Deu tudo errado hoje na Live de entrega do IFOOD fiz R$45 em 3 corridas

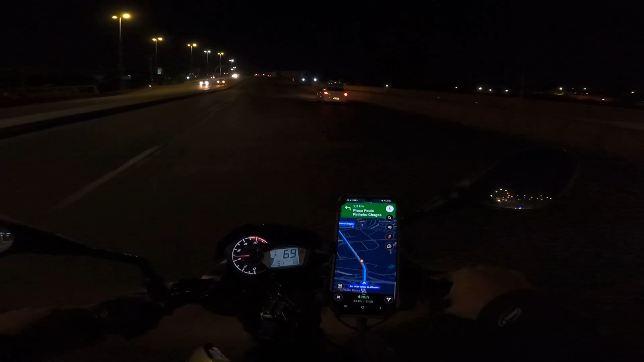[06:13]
cara doido velho tá faixa dele lá você viu como é que ele entrou ali você tá doido só o outro tem quatro faixas aqui ó o cara muda de faixa da primeira para terceira bora que bora aí galera eu tô chegando aqui para fazer a coleta ó dois palitas corrida que é boa acho que é 12 ou 15 reais